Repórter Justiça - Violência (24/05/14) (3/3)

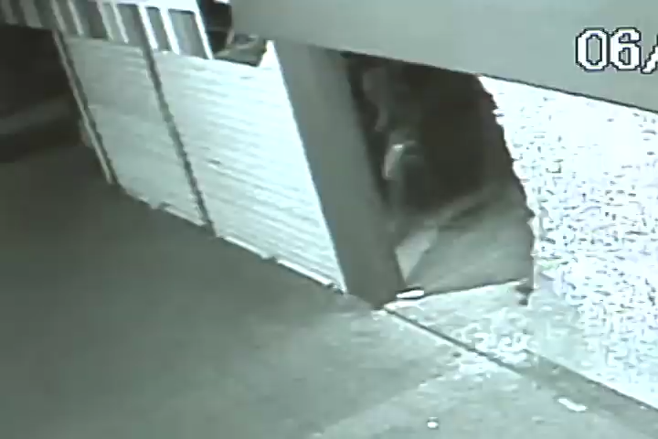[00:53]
O criminoso entra, pega o que consegue e sai correndo.
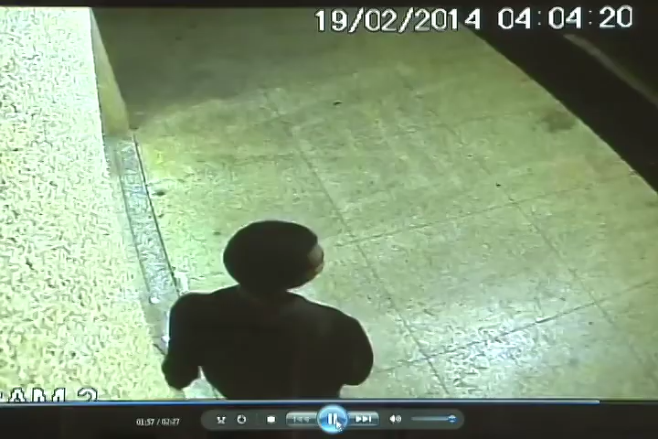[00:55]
Esse outro rapaz observa o movimento da rua. Olha para um lado, mexe na fechadura e consegue abrir a porta.
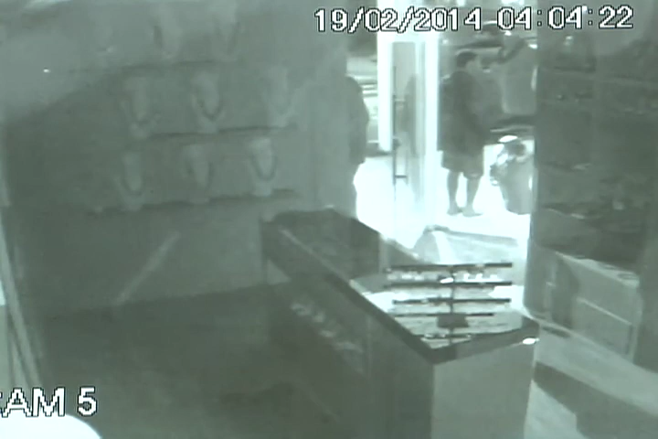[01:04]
Sabendo que o estabelecimento tem alarme, ele se abaixa.
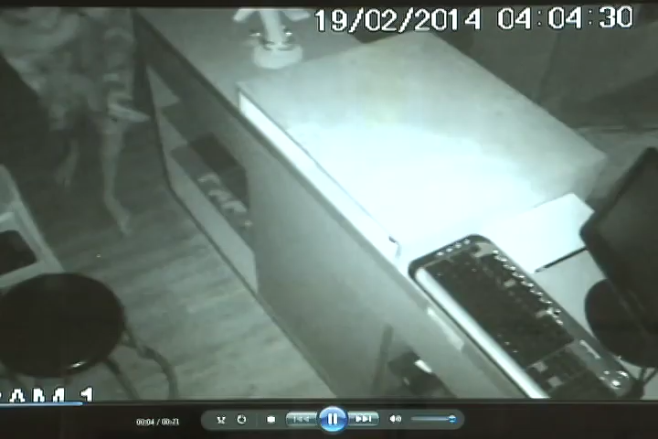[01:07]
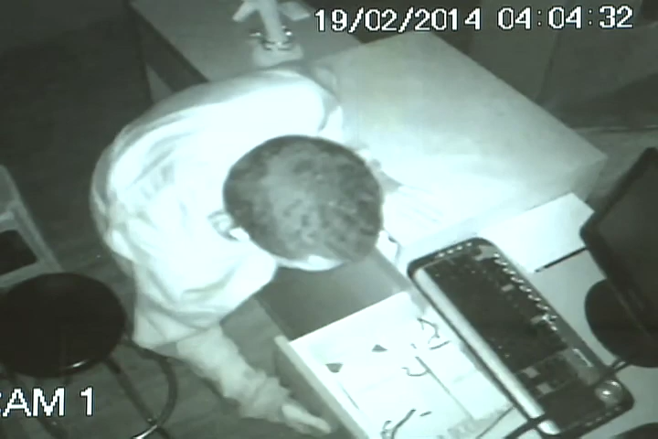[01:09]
Está atrás de dinheiro, mas não encontra nada e foge. Foram dois arrombamentos em menos de 15 dias.